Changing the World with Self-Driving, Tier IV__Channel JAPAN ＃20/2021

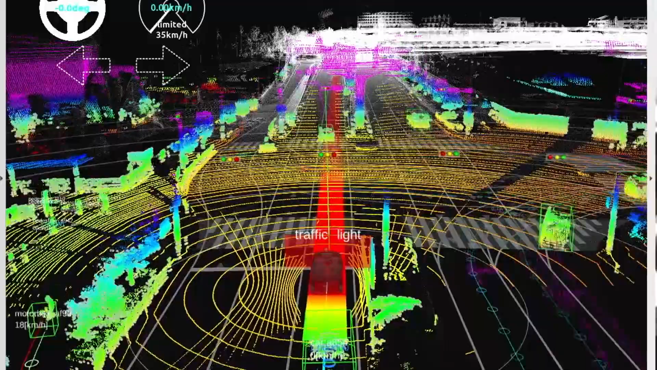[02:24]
The computer is calculating the information quite accurately. The monitor shows trucks detected by sensors and other devices.
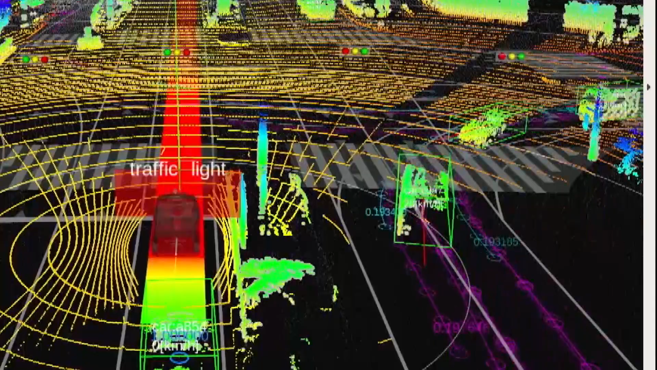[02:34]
artificial intelligence on board predicts the best route to take.
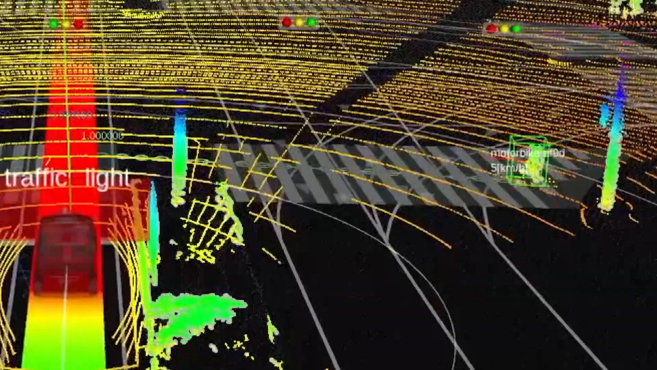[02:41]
Even the movements of pedestrians are displayed.